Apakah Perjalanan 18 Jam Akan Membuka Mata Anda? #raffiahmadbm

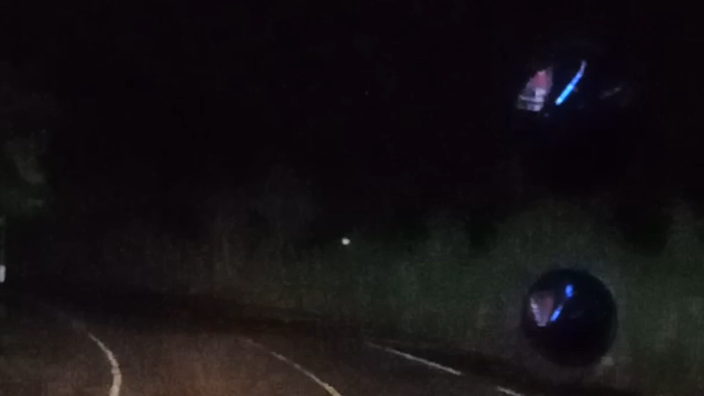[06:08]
Assalamualaikum Oke ada di depennya ada apalagi tuh Oke
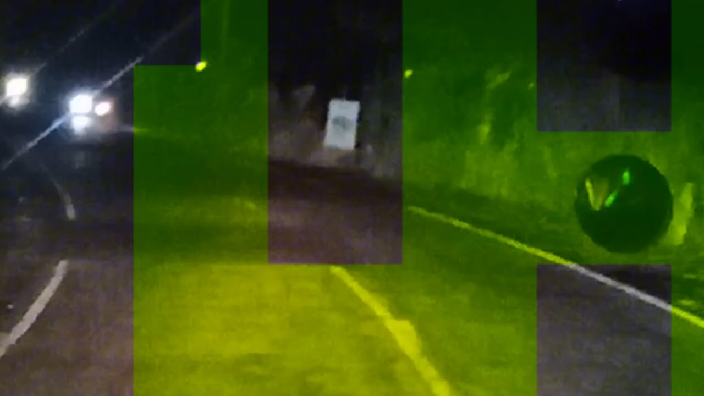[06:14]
jalannya banyak yang tempest kali guys dan tunggu sekali ini itu Aduh sekian wassalamualaikum warahmatullahi